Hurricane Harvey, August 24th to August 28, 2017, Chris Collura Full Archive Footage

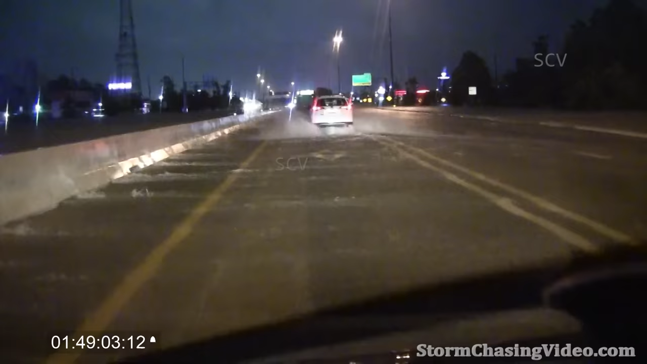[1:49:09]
Jesus God, this is crazy here. Fucking guy stopping for. The bayou will either hold fairly steady or possibly rise only about a half a foot to a foot, and that would be on the upper end, the maximum. And so we are at this time not expecting significant additional flooding along the Buffalo Bayou due to the current controlled releases from the Anderson Barker reservoirs.